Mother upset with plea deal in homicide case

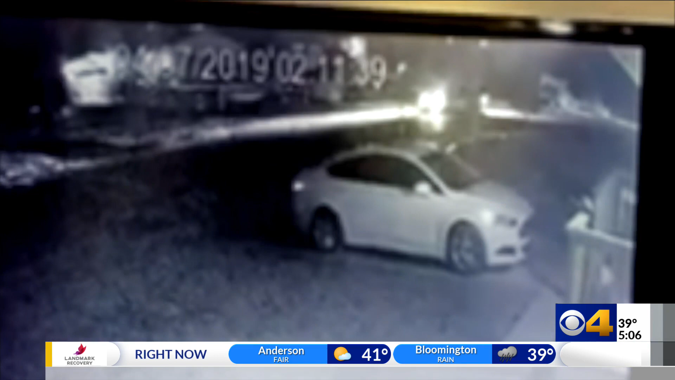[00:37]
This is what it looked like to a witness just after 3 a.m.
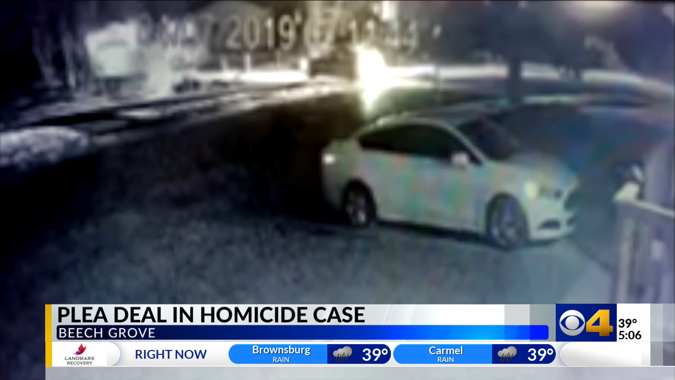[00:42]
when Xavier Weir's car was chased into the 400 block of Grovewood Drive on April 7, 2019. I seen, like, the car pulling up into a house and then trying to reverse, and the car that was behind them, two guys got out and started shooting up the car.